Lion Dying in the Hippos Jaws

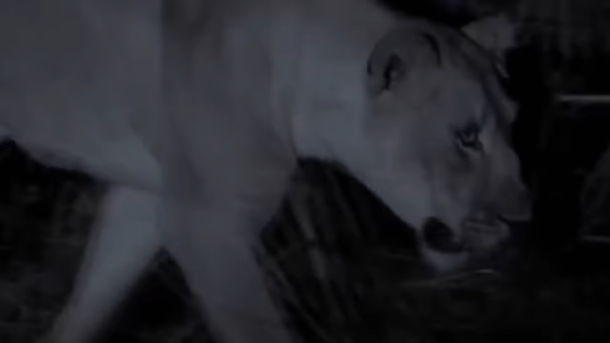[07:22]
but lucky for them, a hippopotamus accidentally dropped by their territory.
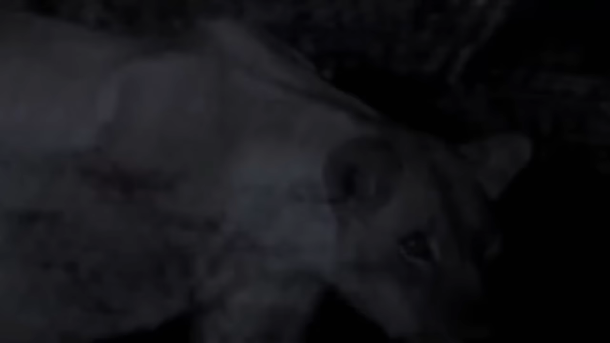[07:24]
Maybe a lone lion won't dare to confront a hippo.
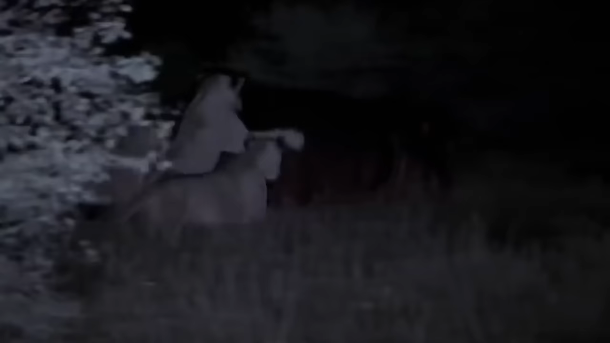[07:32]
They chased down the hippo and started grappling with him.